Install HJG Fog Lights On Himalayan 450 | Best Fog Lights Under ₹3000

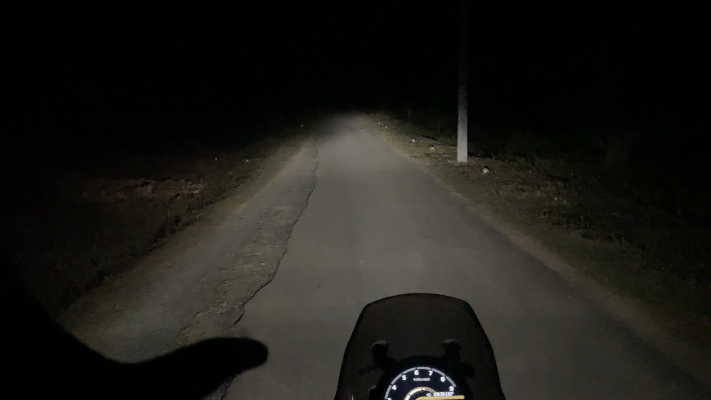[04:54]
और यह है जी स्टॉक लाइट यह हाई बी में है यह लॉबी में आप हाई बी में देख पा रहे है इसका फोकस जो है मतलब जो लाइट है कहा तक spread हो रही है और visibility कहां तक क्या रही है अब इसको low beam में करते हैं और करते हैं अपनी aux light को on three two one and go क्या
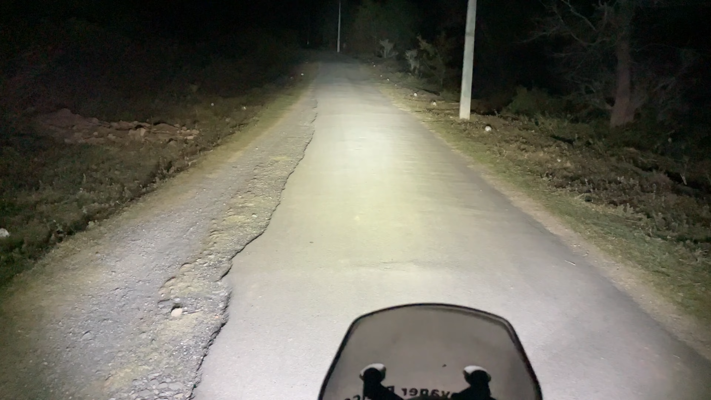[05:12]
बात है भाई बहुत ही जादा bright है भाई बहुत जादा bright आप देख पा रहे हैं 40 watts की light है कुछ जादा heavy lights नहीं है पर फिर भी काफी अच्छी light प्रवाइट कर रही है काफ
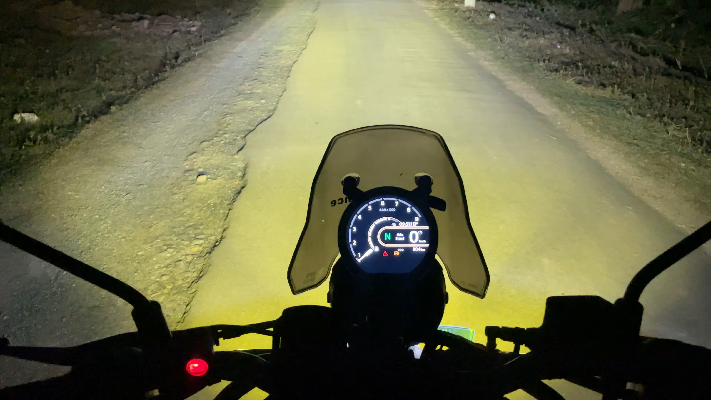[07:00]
चेक कर लेते हैं यह ऐसा कुछ तरू आ रहा
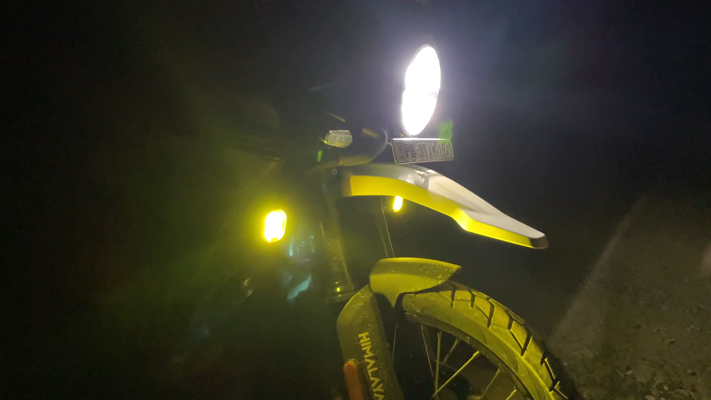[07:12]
है और यह second mode क्या बात है यह बहुत ही बढ़िया बहुत ही बढ़िया तो बाइक के अगर आप लुक
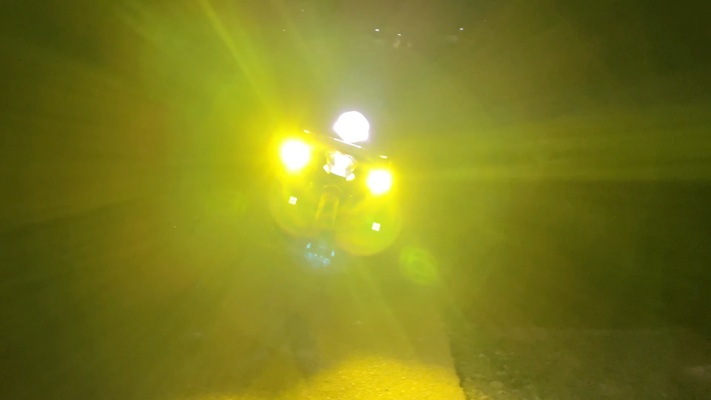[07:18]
चेक करें तो light के साथ बाइक की ना ऐसे कुछ लुक आ रही है सामने से देखें तो सामने से यह yellow filter में ऐसी देख
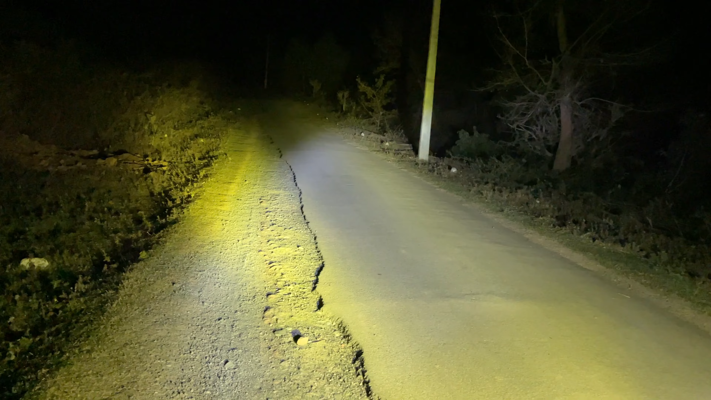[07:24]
रही है बहुत ज़्यादा ब्राइट है और यहां से यह � road देखें तो road कुछ ऐसा है